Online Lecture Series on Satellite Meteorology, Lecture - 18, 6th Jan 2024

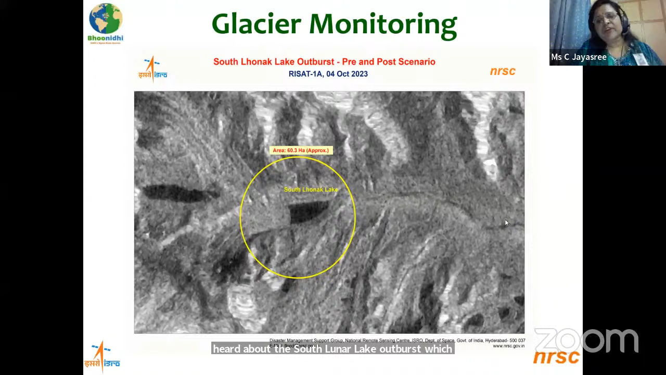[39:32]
So this is the monitoring of that South Lunak Lake using Bhoonidhi Vista. The image uses of RISAT-1A, that is EOS 4.